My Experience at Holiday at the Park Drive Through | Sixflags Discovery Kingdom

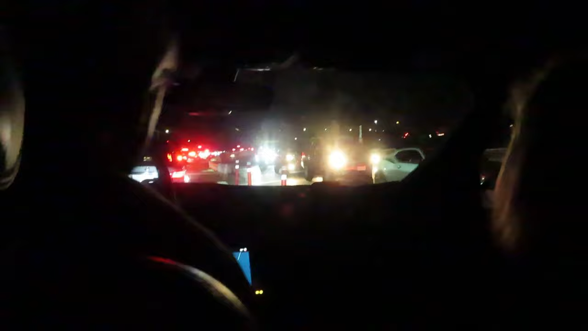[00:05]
And when we first got here, we have heard from locals that it was really packed,
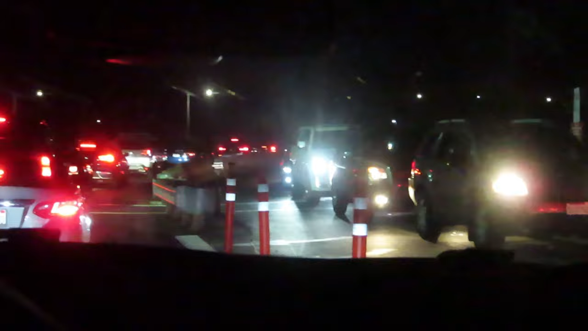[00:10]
and it was just literally a mess.
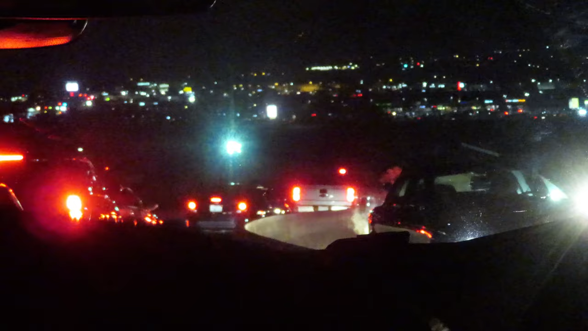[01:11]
And the white ones are where the cars normally are heading to the parking lot, and most of this was on the tram route till you get to the actual park.